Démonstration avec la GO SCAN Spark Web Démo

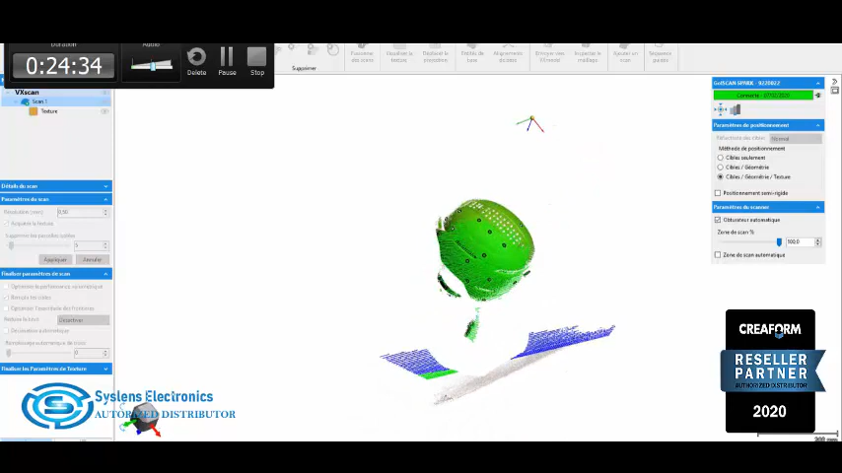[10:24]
Donc comme pour toutes nos autres technologies, on a l'affichage en temps réel du maillage
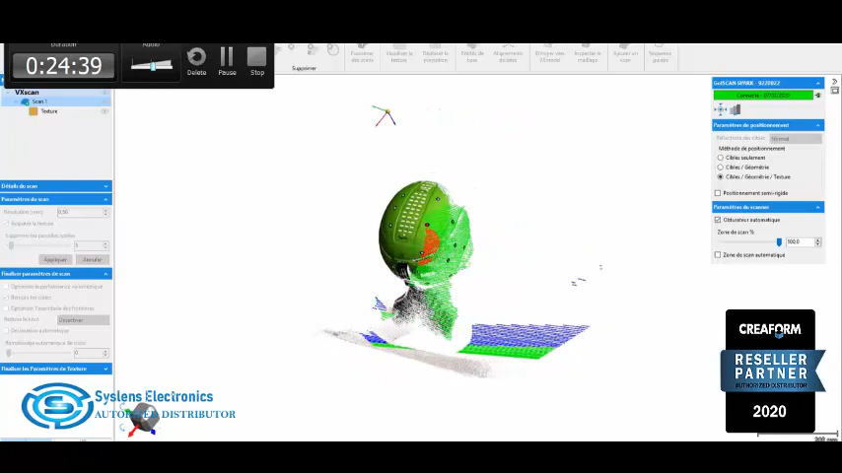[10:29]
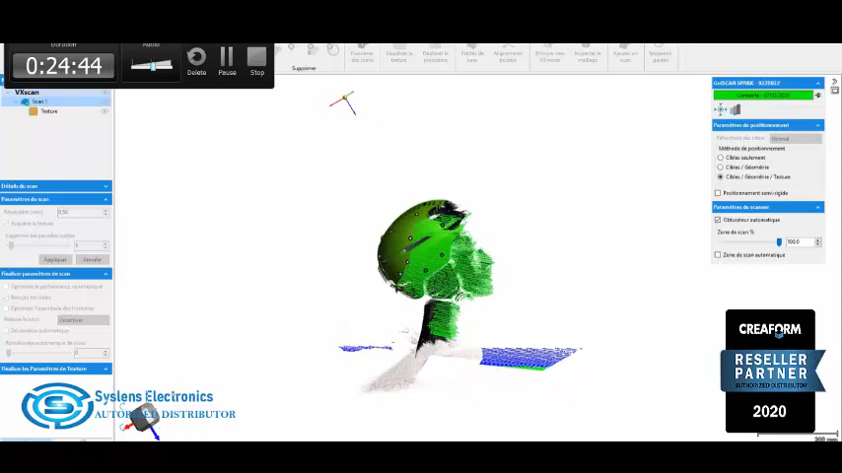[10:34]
qui permet de voir ce qu'on a et si le scan se passe bien.
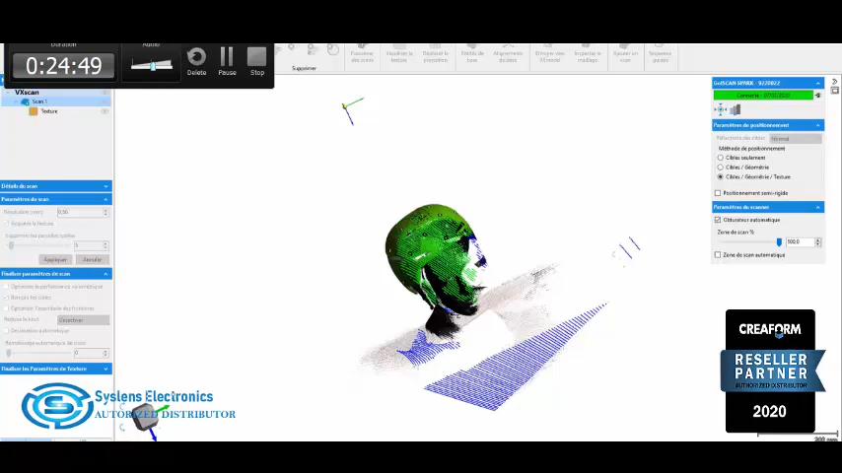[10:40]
Donc là, on a donc ce schéma de 99 lignes
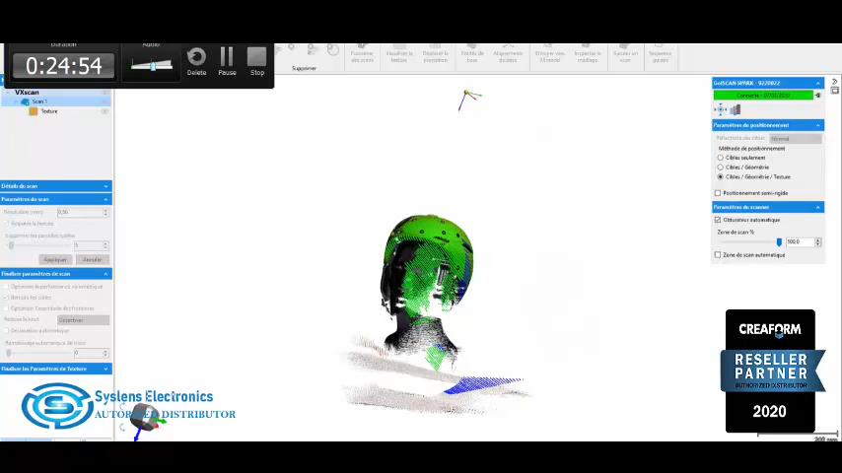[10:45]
de lumière blanche qui décrit à peu près un carré de 40 cm par 40 cm.
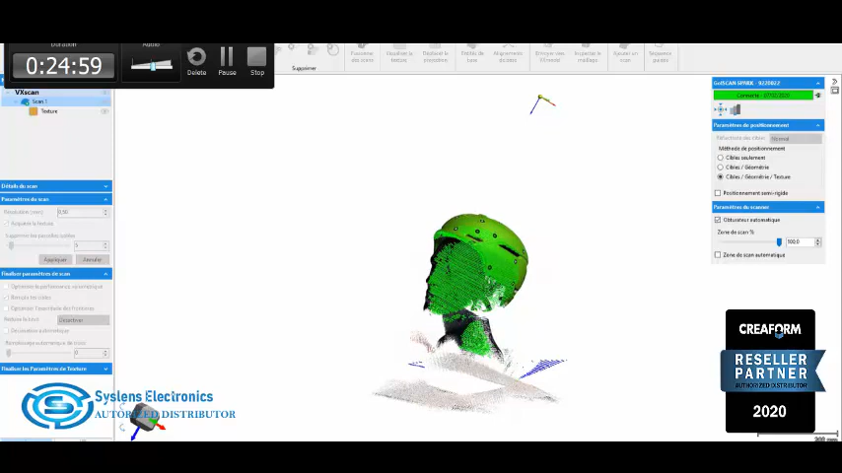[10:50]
Et je me place à une distance d'une trentaine de centimètres par rapport à la courbe pour tenir mon scan.
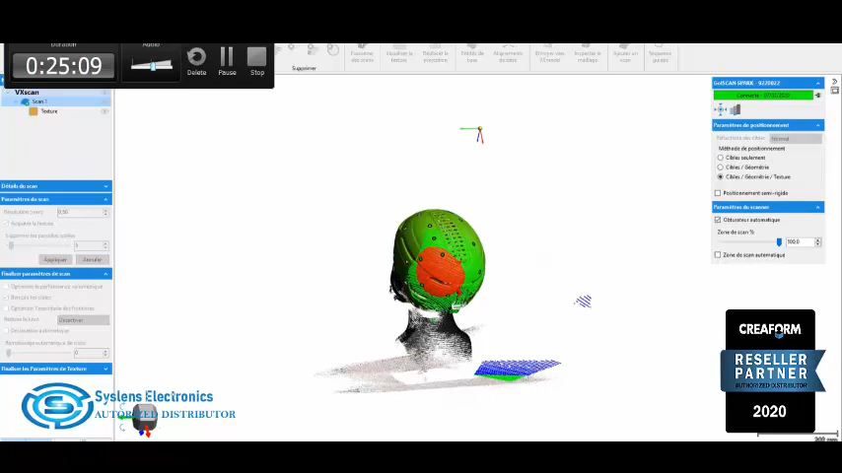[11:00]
Le rouge qui apparaît donc avec ce modèle, avec cet élément, c'est quand vous vous rapprochez un peu.
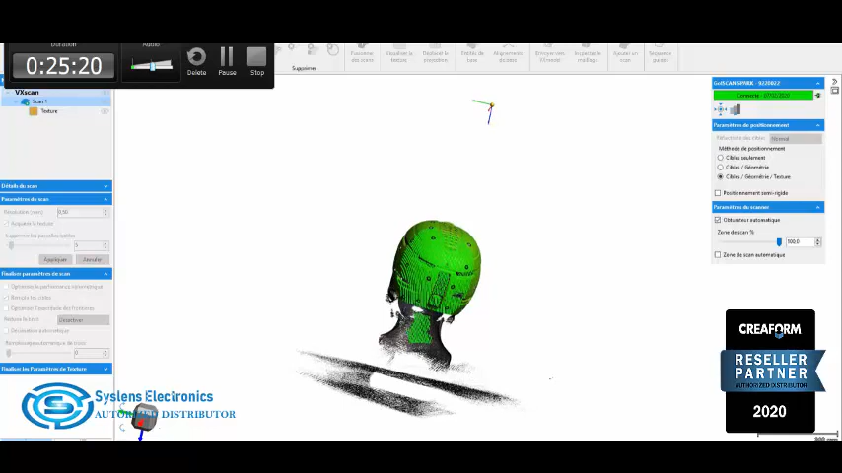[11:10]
C'est ça. C'est la distance que j'ai. En gros, si je suis en rouge, le scanner me dit je suis trop près de mon objet.
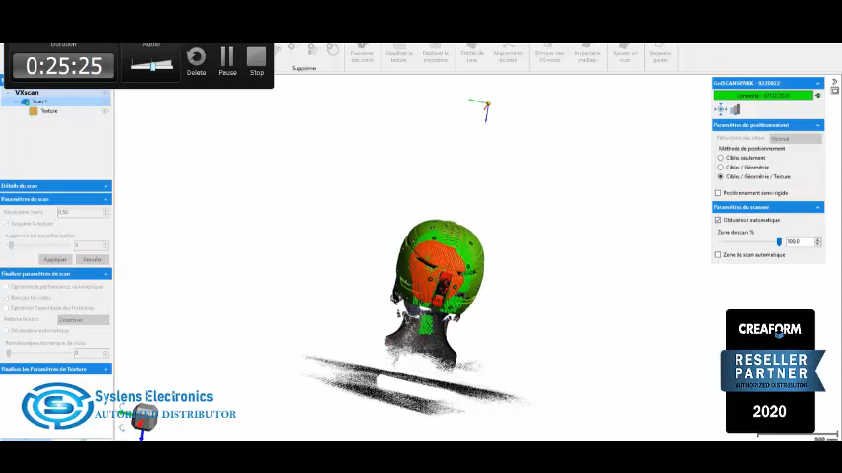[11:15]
D'accord. Je vais passer en bleu.
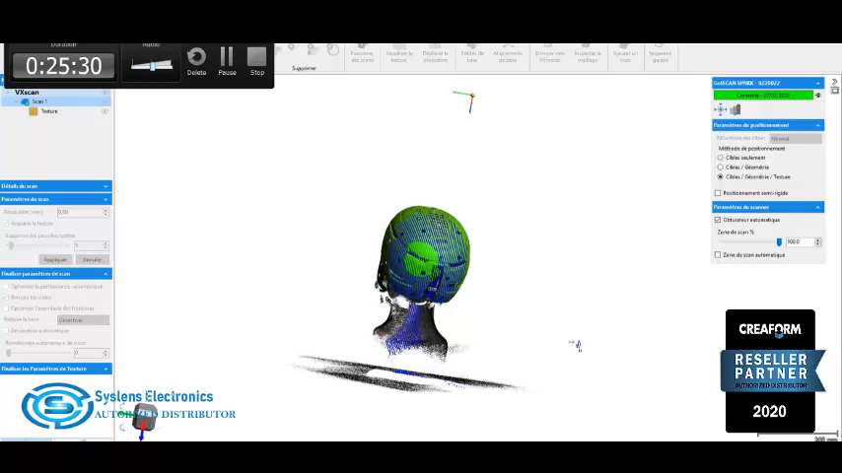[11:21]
D'accord. Non, c'est le même donc que l'Anisca. Ouais.
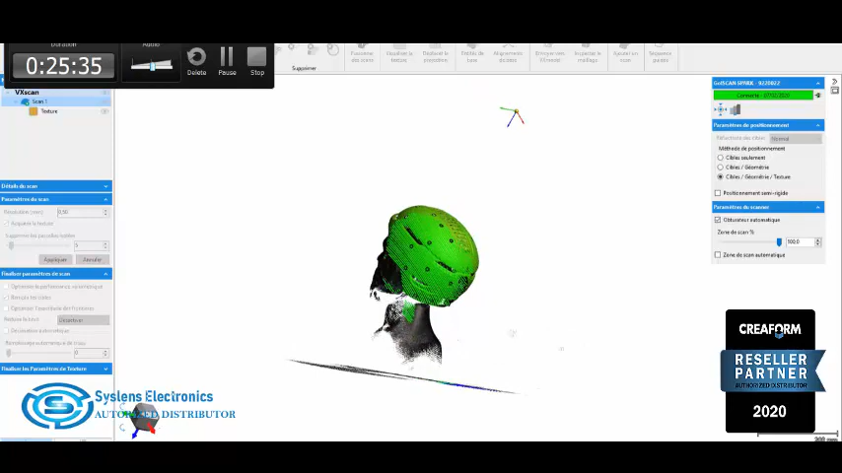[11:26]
Avant, on avait un petit curseur sur la gauche de l'écran qui nous donnait la distance.
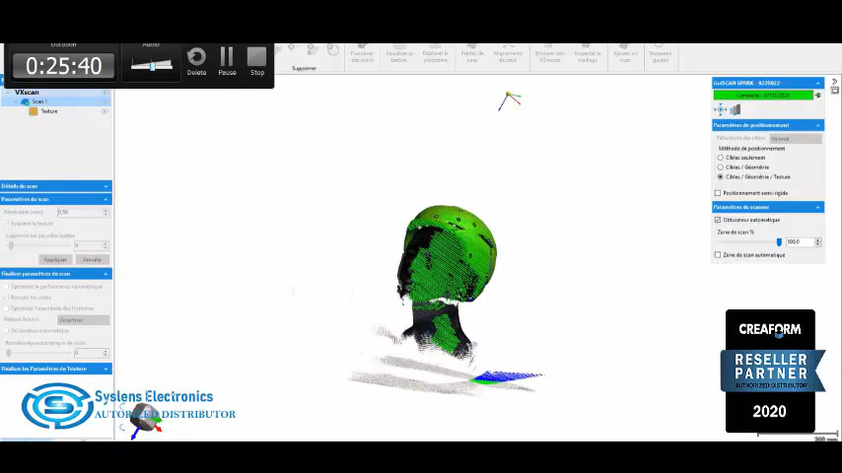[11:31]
Maintenant, ils ont intégré ça directement sur le schéma des lignes. Oui, c'est la flèche.
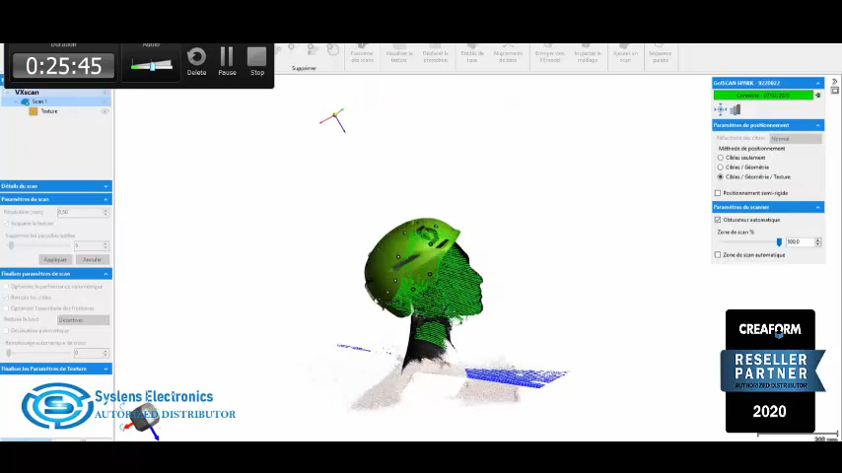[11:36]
Et sur l'Anisca, je crois que il y a des signaux d'illumination sur le scanner lui-même.
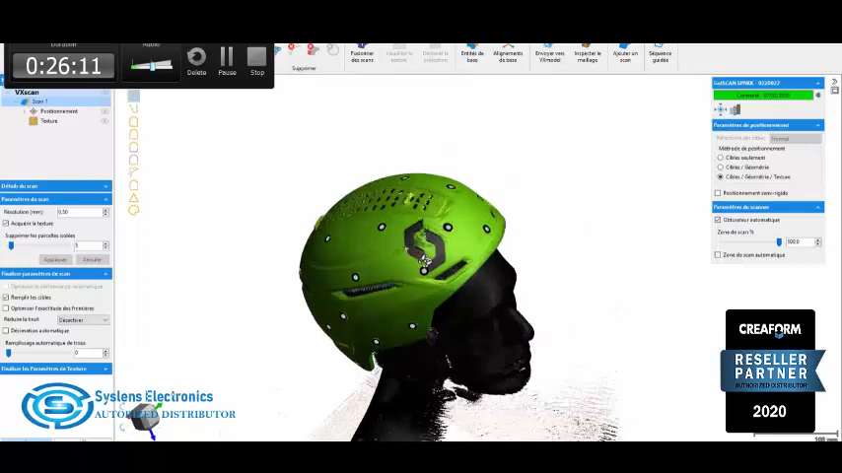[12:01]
Voilà. Donc là, on voit par exemple sur cette zone-là, il reste des trous.
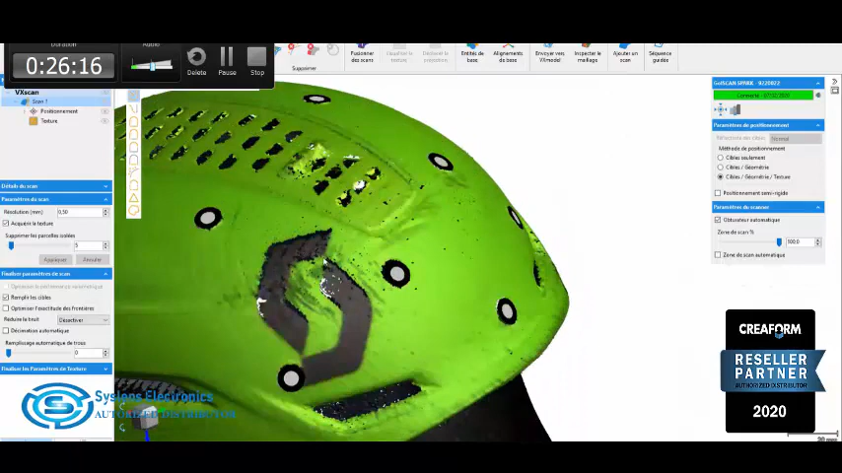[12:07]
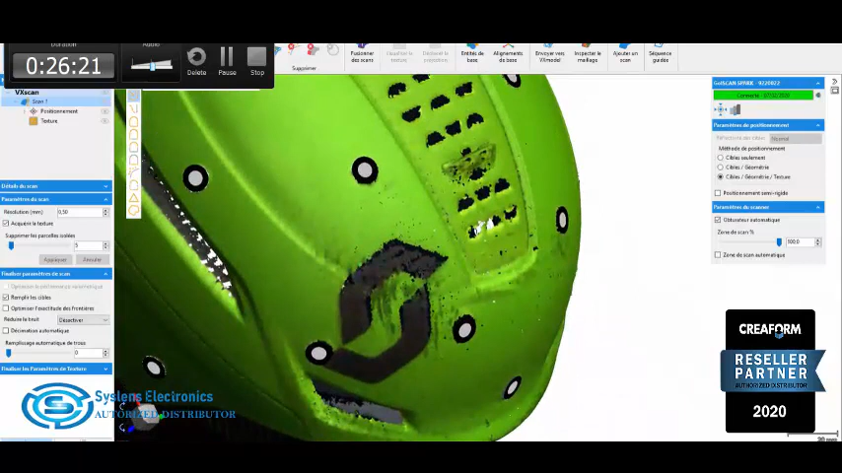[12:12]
Donc là, je peux recommencer mon scan juste pour améliorer la prise de mesure sur cette zone-là en particulier. D'accord.
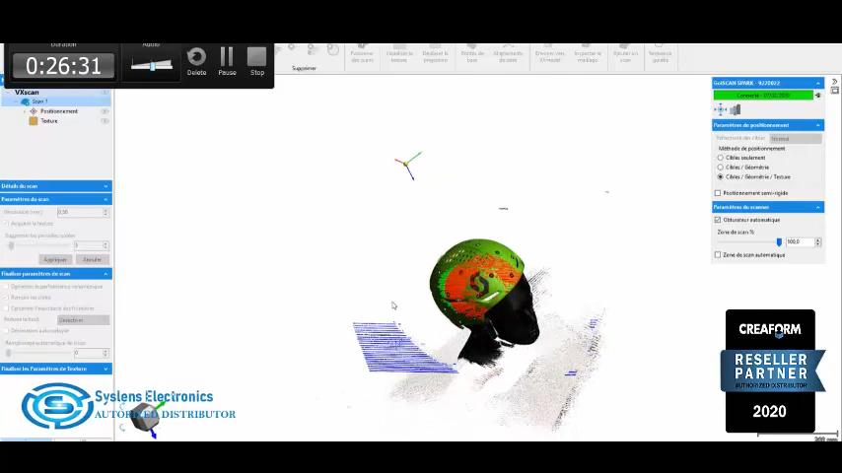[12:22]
À partir du scanner, je peux réaliser des zooms pour vraiment pouvoir me concentrer sur une zone s'il y a besoin.
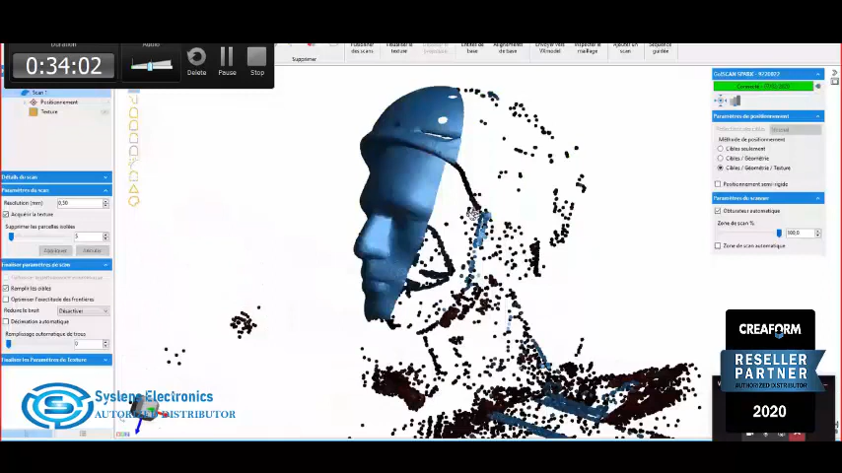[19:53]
si on met la couleur ou pas. Donc en juste en dessous du choix qu'on fait pour la résolution.